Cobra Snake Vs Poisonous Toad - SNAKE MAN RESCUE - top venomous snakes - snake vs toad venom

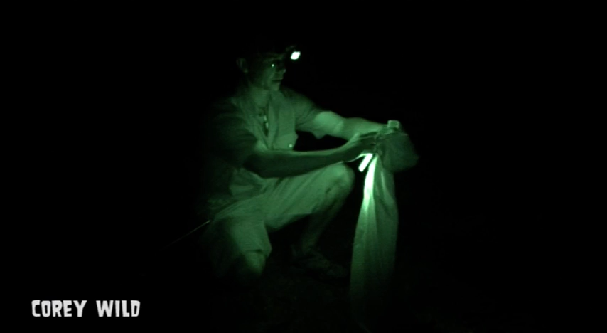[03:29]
And let our little cobra go. On his way. Away from Han's way.
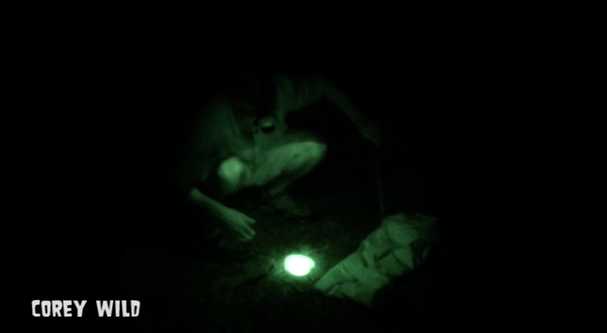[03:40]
Hopefully he won't bump into any more humans again.
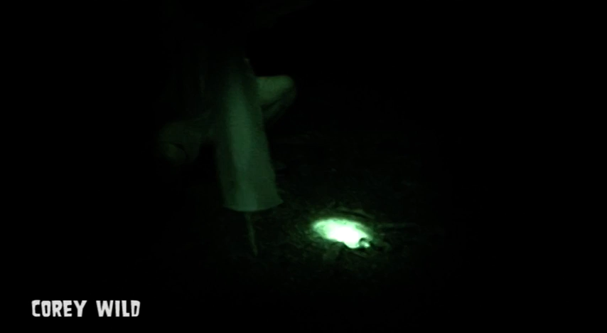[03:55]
There he is. There he goes, on his way.